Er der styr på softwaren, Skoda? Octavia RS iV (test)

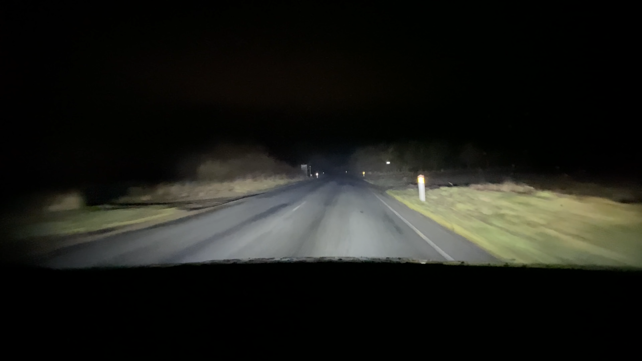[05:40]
Den har Matrix-lygter som standard, som lige er den tand skarpere end de almindelige fulde LED-lygter, som jo normalt giver et rigtig godt lys. Det er altså bare noget bedre i den her. Især den automatiske op- og nedblændingen virker sindssygt godt.